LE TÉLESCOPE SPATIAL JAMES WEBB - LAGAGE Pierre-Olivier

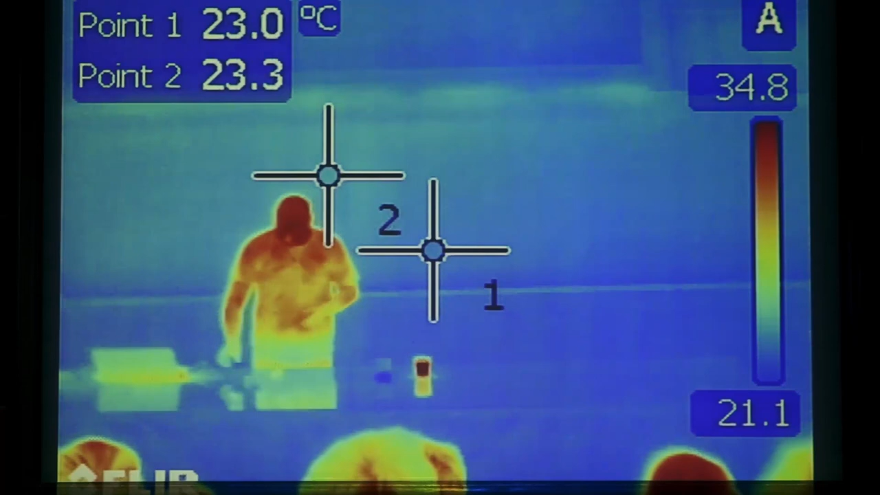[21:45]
Oui, en général, ce que je fais,
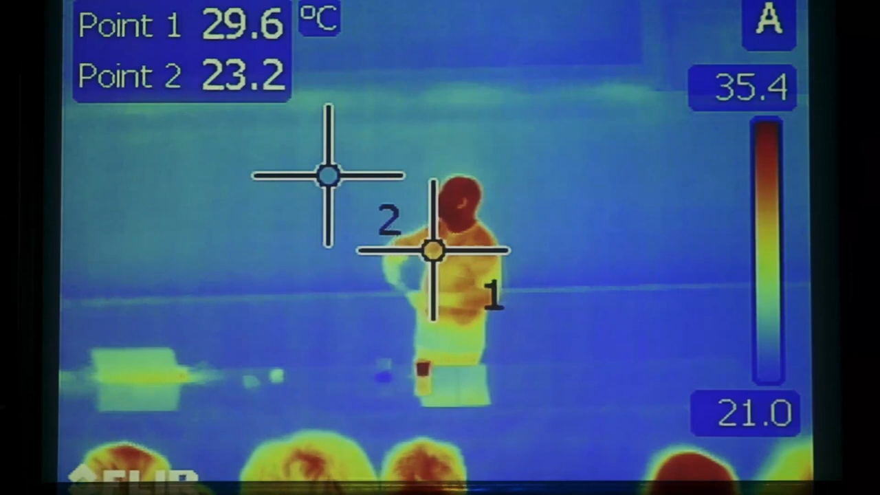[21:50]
j'éteins la lumière et on voit encore exactement la même chose parce que c'est pas la réflexion de la lumière visible sur les objets qu'on voit,
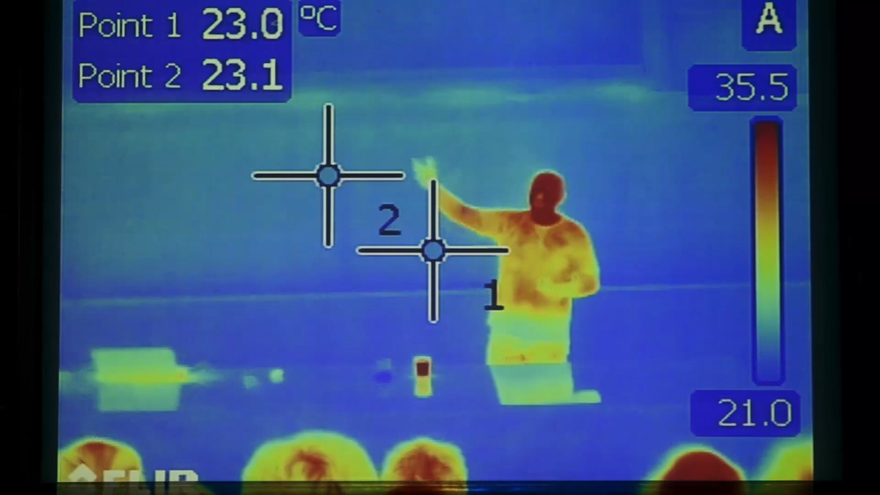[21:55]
c'est vraiment l'émission
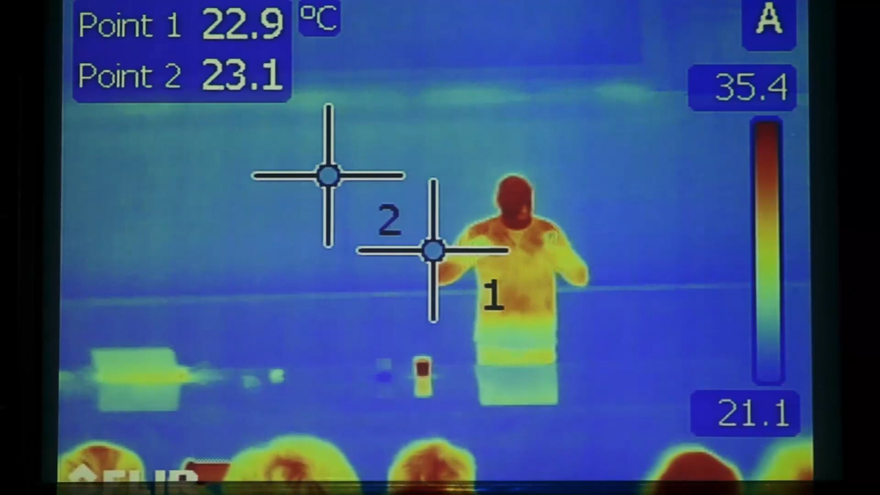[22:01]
tout le monde émet de l'infrarouge et donc, c'est ce qu'on voit là et on mesure, en gros, la température. Alors, je suppose que quand je mets mes lunettes, il doit y avoir un effet...
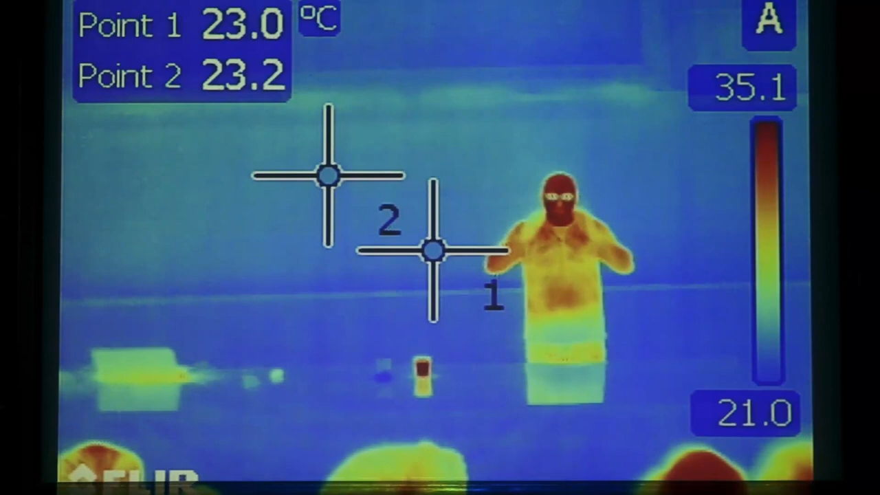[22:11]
Et vous savez d'où ça vient, c'est simplement les lunettes, on pense que c'est transparent.
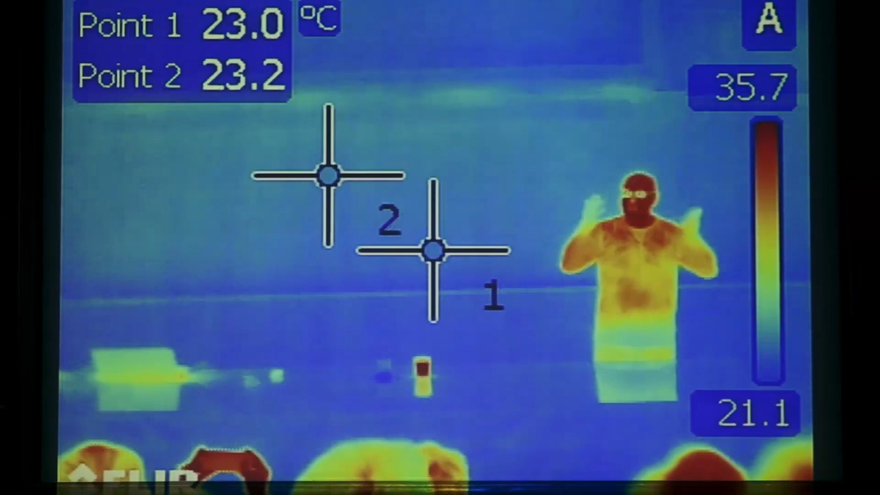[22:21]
En effet, dans le visible, c'est transparent mais dans l'infrarouge, ça arrête l'émission qui vient de mes yeux. Donc, c'est pour ça qu'on voit quelque chose de froid.
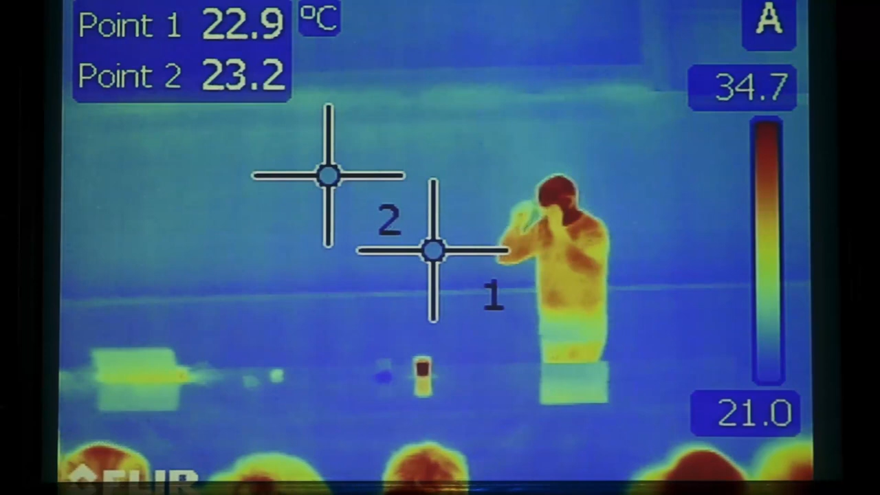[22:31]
Une autre expérience intéressante,
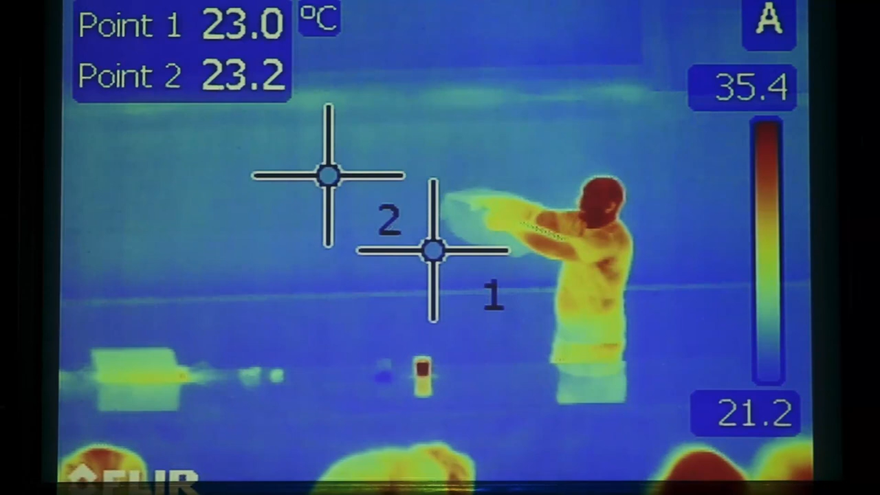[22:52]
C'est simplement parce que ça, ça arrête la lumière visible. Ce n'est pas transparent ou visible.
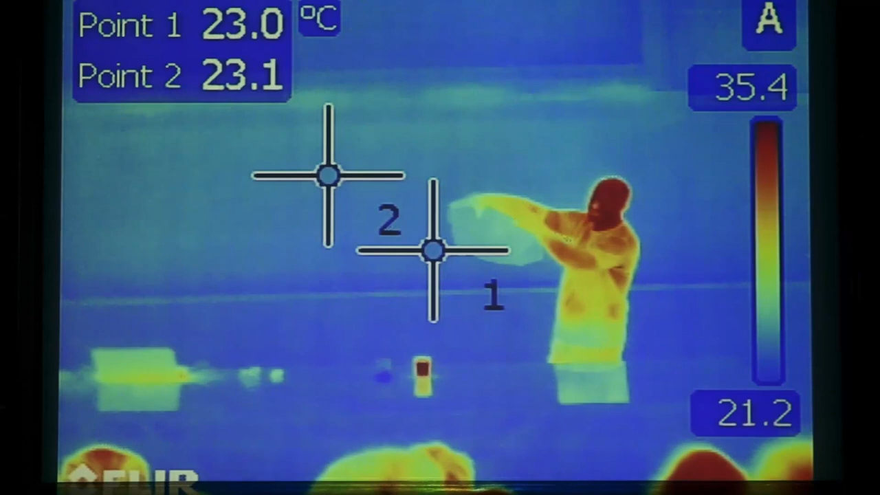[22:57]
Par contre, c'est transparent à la lumière infrarouge. Donc, c'est un peu l'effet inverse que les lunettes qui arrêtent.